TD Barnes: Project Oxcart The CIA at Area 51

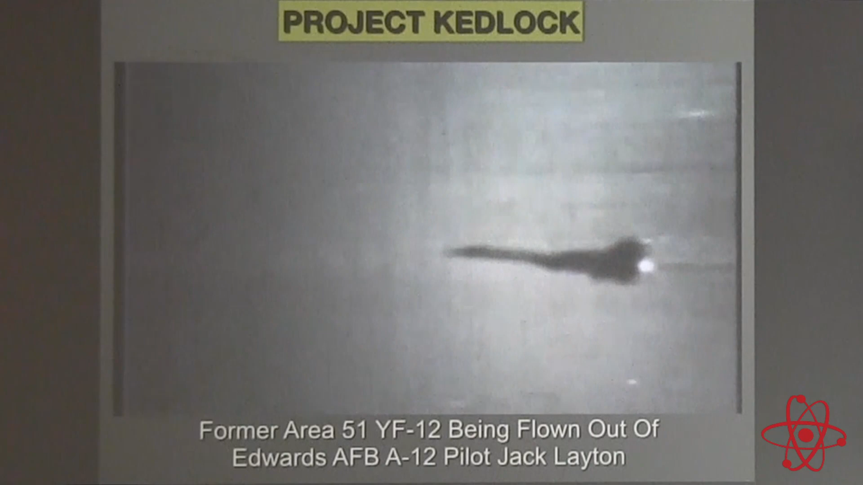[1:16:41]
you can see the fire coming out the right engine as the film progresses you'll notice the fire gets bigger and bigger
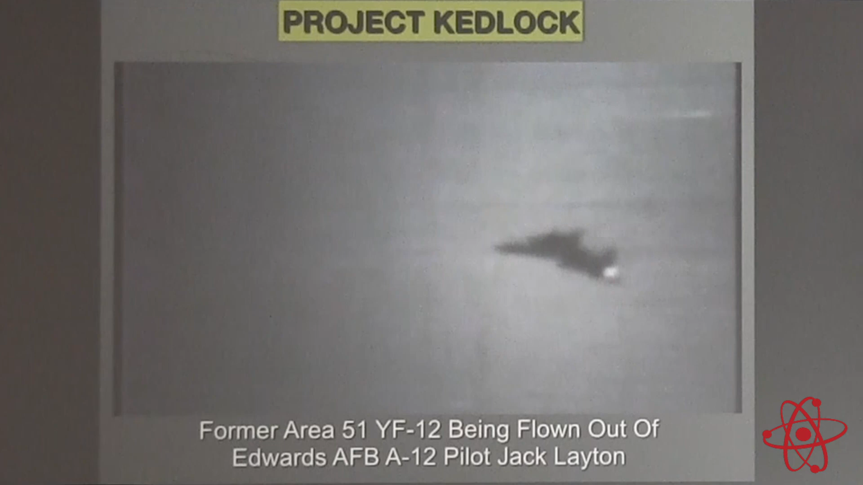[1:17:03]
when you see the ejection you'll see the back seat radar operator go out first
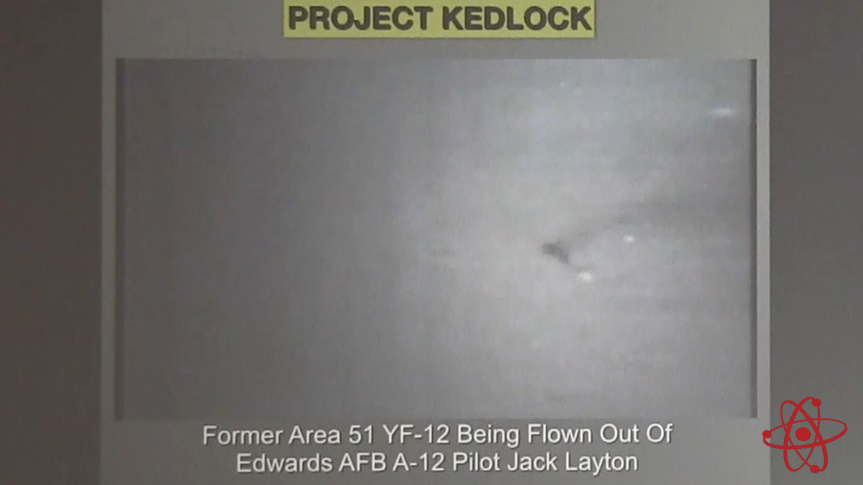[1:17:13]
and then followed approximately three or four seconds later by myself
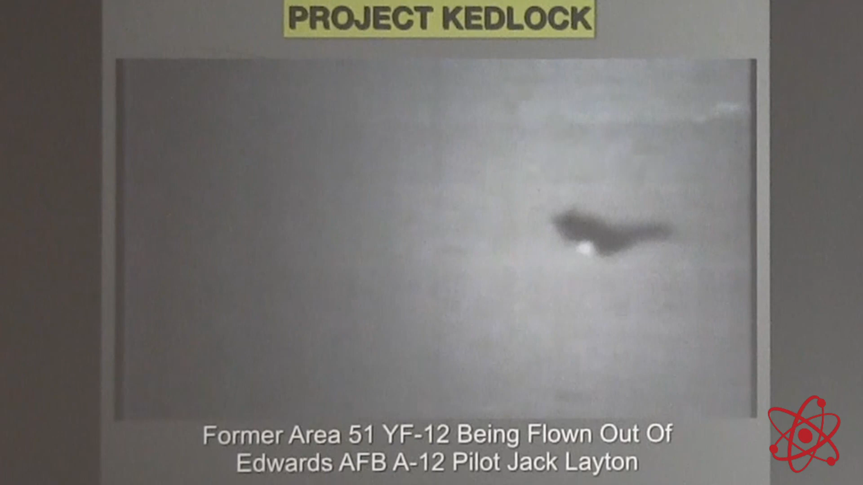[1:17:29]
the fire burned through the hydraulic lines and i lost my hydraulic pressure
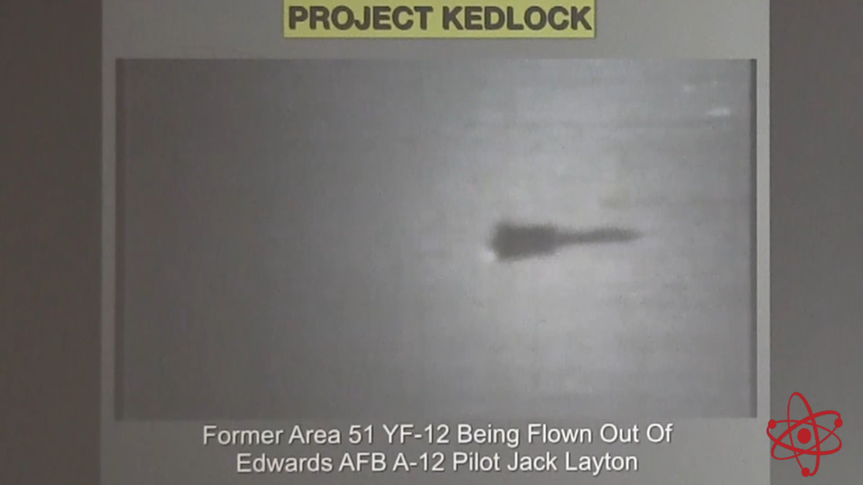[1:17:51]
so you can throw those up no choice except to bail out that's seven two